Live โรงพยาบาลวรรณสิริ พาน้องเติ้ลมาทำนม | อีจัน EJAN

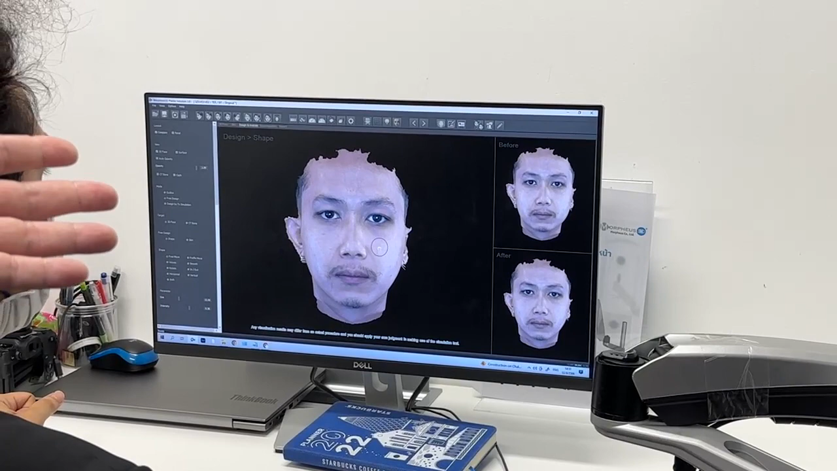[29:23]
ื่องนี้เราสามารถที่จะช่วยแก้ไขความไม
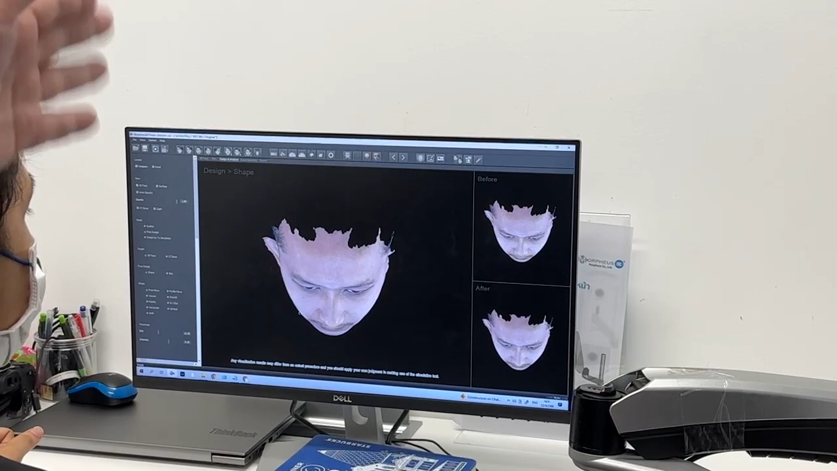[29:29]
่ Balance ของหน้าได้นอกจากใช้ 3D อันนี้จัดการแล้วเนี่ย เรายังมี
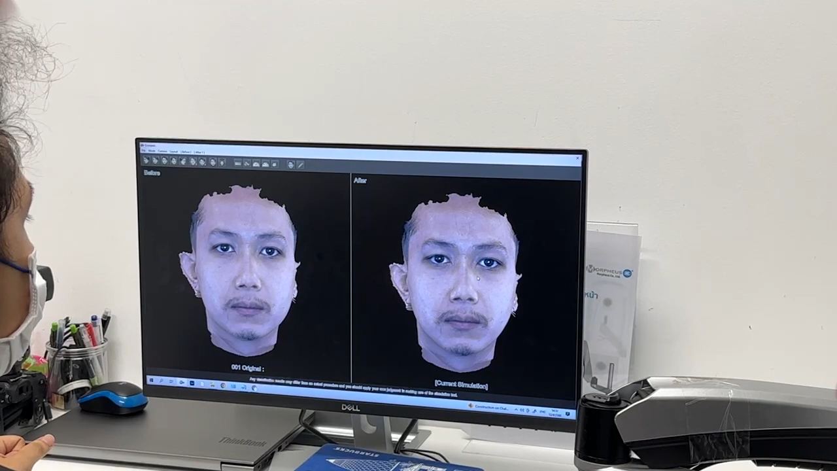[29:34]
3D Imaging นะครับที่เป็น X-ray 3 มิติเข้ามา
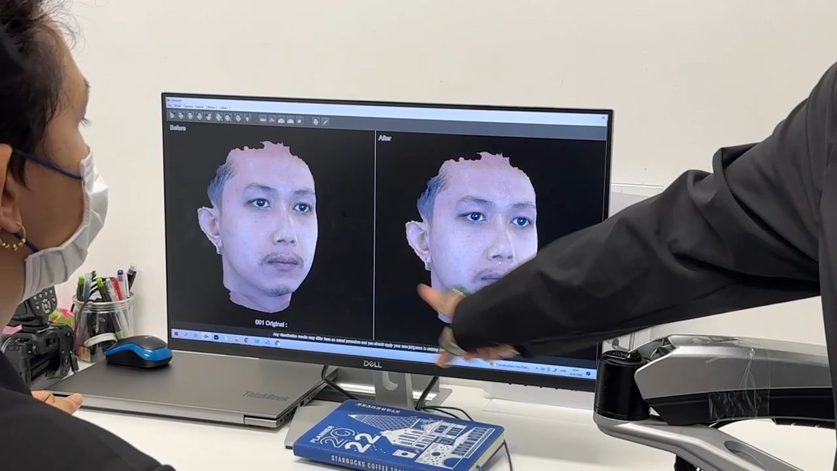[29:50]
วางแผนในการผ่าปัดกรามตัดโนกกรามให้ออกมา
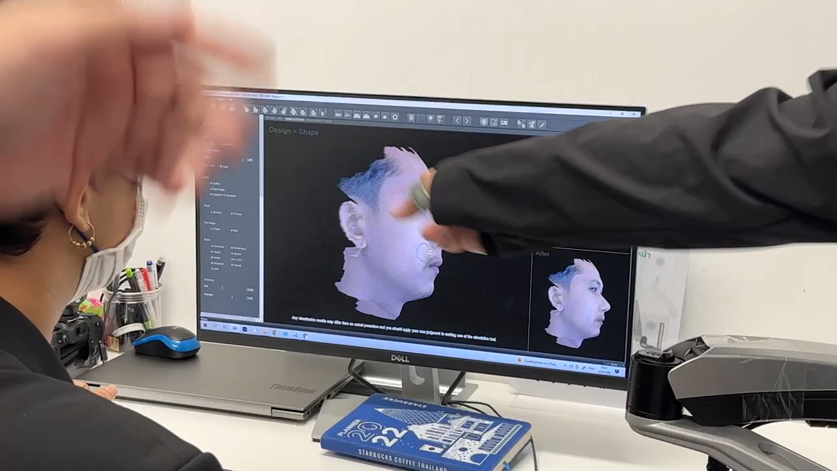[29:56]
Balance กันได้ใต้ ankle เราก็ปรับได้ปรับรูปหน้าได้
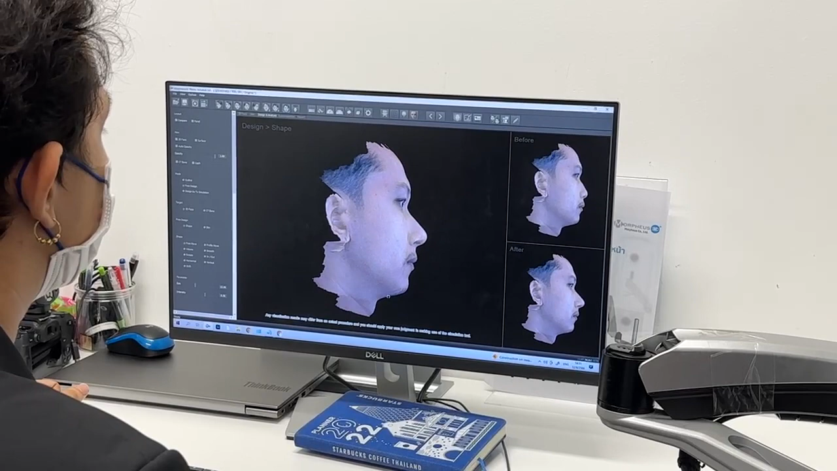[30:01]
เราสามารถที่จะปรับรูปหน้าให้หลักข้าง석คือถ้าบางอย่างเราจะป
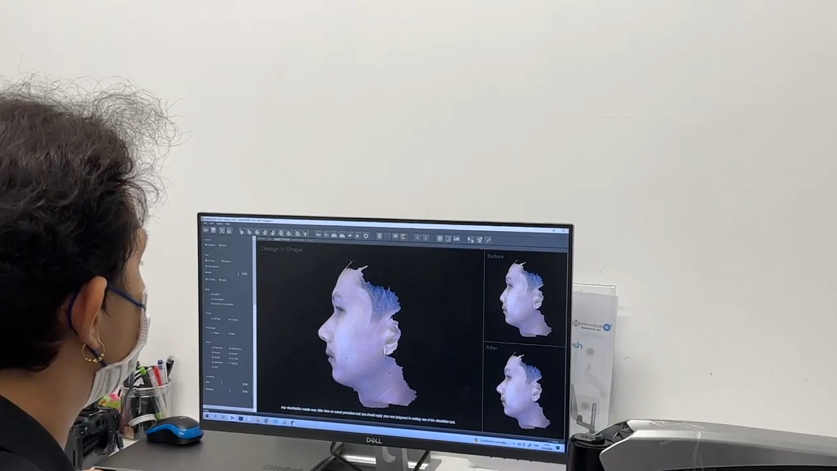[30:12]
รับได้ตรงนี้โดยที่ไม่ให้เขาดูหน่อย แหลมเชียว
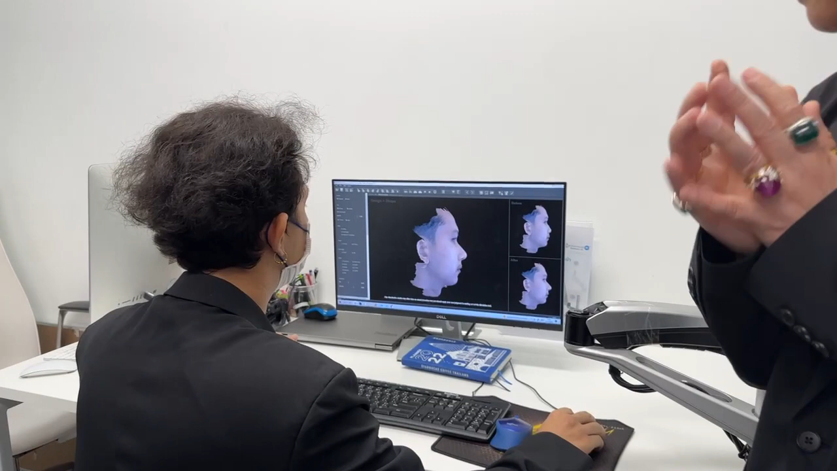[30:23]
ถ้าทำให้ทุกอย่างมันดูการเป็นบ leagues ธรรมชาติที่สุดคุณหมอที่พ Girouds ยิ่งสิกฝีสิ์ ยิ่งเขาจะเก่งในเลือกจากทำอะไรที่ให้ conservatives